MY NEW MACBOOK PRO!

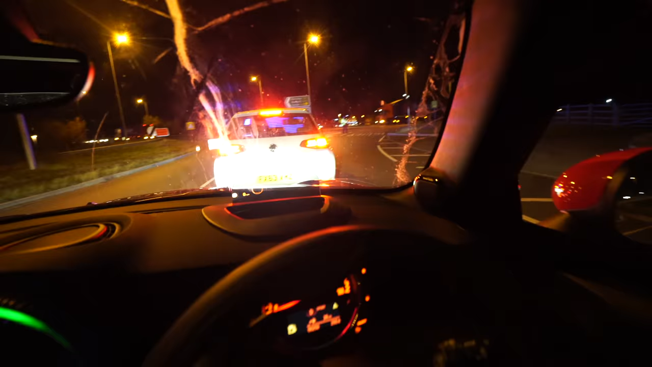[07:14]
What in the world is happening here? Just trying to get to the office. Police incident. Oh dear.